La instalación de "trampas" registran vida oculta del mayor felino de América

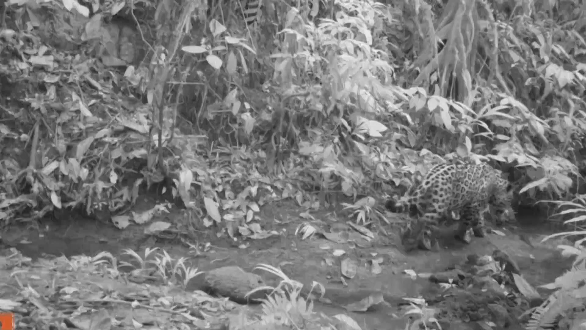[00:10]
Pese a ser el felino más grande de América, está siendo sorprendido en Perú por la aplicación de estas trampas fotográficas, una tecnología de protección ambiental que revela cada vez más sus ocultos hábitos.